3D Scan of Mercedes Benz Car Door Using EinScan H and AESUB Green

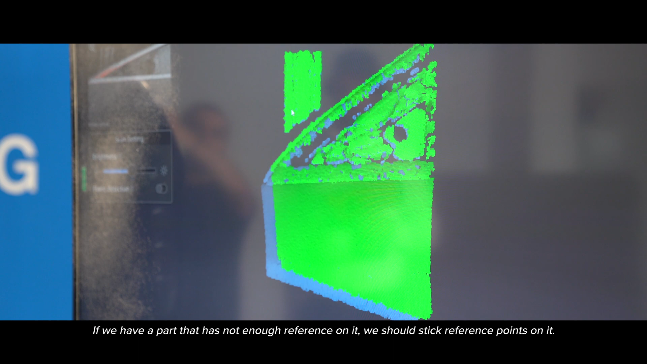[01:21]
we should stick on the part with the reference point.